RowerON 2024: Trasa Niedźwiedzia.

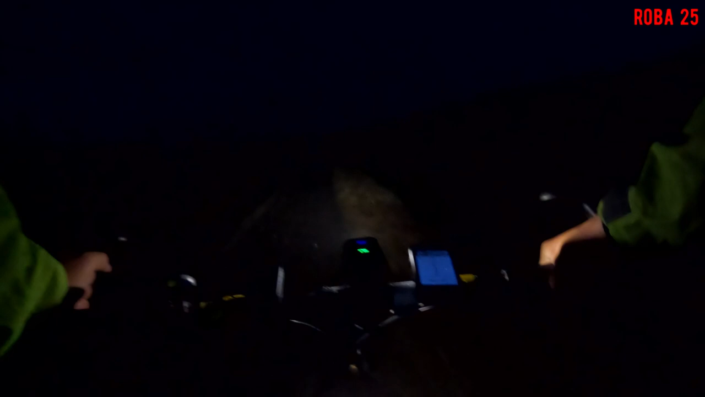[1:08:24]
Chcę je znaleźć, inaczej to by się odpuścił, ale nie wiadomo, kiedy tu przyjada, a są na trasie. Ta burza pieruńska mi trochę plany popsuła, bo za długo trwała. To jest jej wina, że ja tak kończę dać po cimoku.
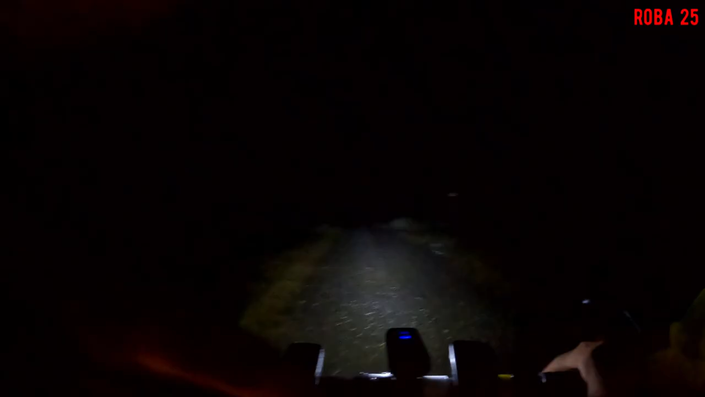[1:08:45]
No i słuchajcie, ostatniego kesza już musiałem opuścić, bo już widzicie, że trzyma jak w dupie. A i też jest późno, szukałem go, ale uznałem, że to nie ma sensu już. Nie logowałem się nawet. Także słuchajcie, jadymy już do domu. Jesteś zmazany, mokry, ale zadowolony mimo wszystko, że to wszystko się jakoś udało.